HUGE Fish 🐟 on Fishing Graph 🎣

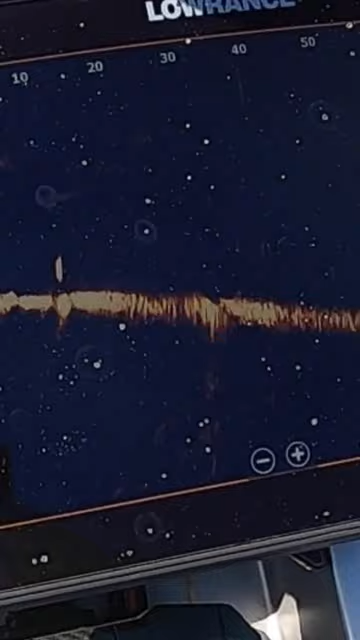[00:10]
I got him out there. And look, that is a monster fish. Oh my. I'm sure that shows up. Okay.